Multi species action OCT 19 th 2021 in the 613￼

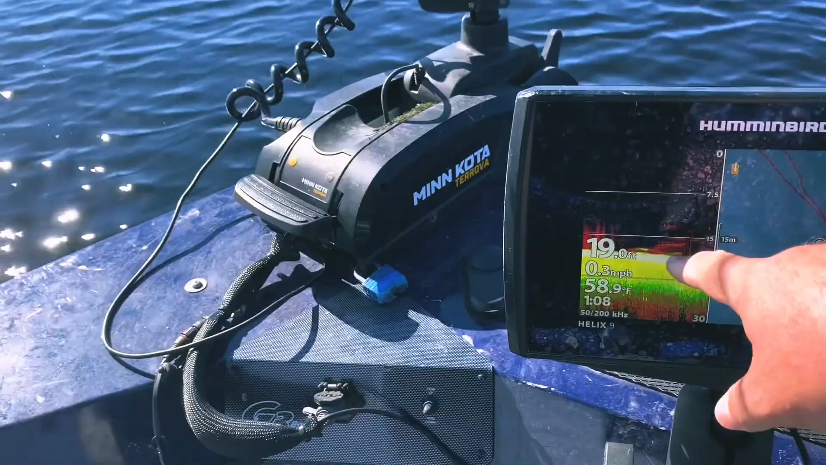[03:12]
On screen: depth 19.0 ft, water 58.9°F, speed 0.3 mph
Or rocks. And that's where I'm pretty dang sure I've marked them.